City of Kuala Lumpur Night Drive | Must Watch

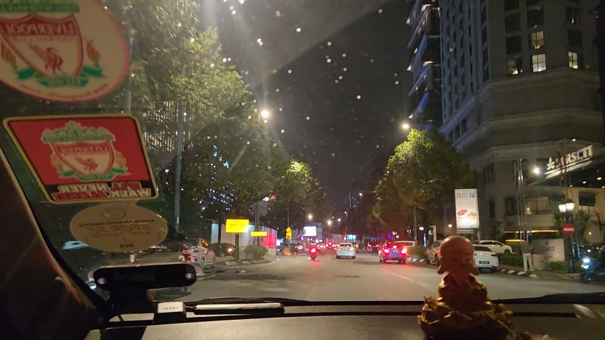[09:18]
Jalan Jati, this one. This one, eh? Yeah, Jalan Street,
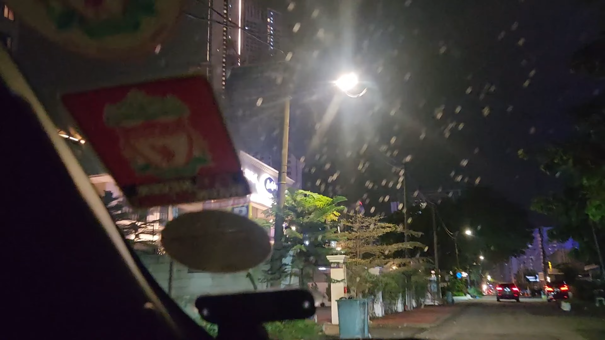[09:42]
You see that building? That tall building. Yeah, that tall building there is the one. Yeah, stay there. This was correct. Where are you from? From South Africa.